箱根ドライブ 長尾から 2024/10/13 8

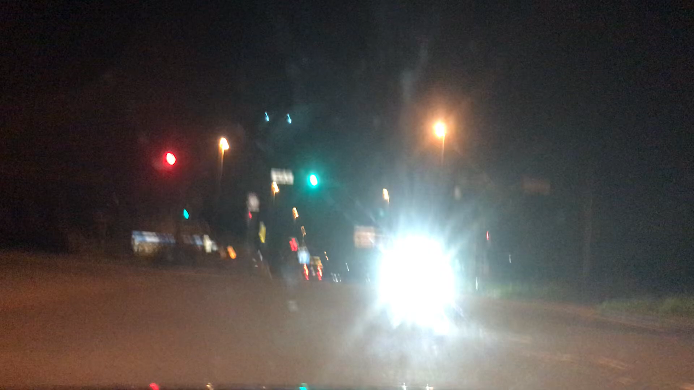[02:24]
どっちでもいいけど。ここでちょっとシックルしたね。エコバーキック。すみません。わたきの道。あれ?違う?違うよ。道見えないんだよな。ここだよな。そっそさ聞いたらカントリークラブ。
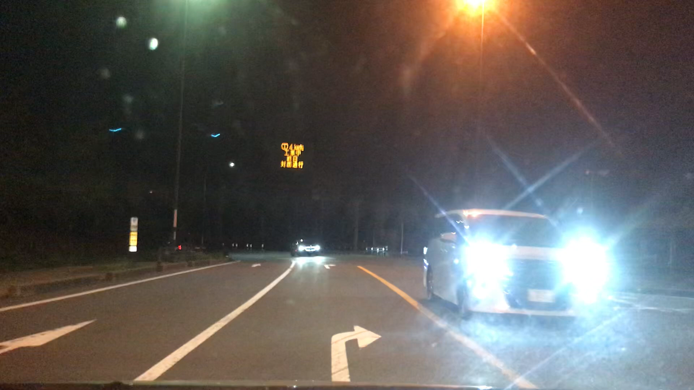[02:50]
あぶね。そうだよな。なんか道ねえと思った。あそこの隣の足を。隣の足を。隣の足を。ちょっとここの辺。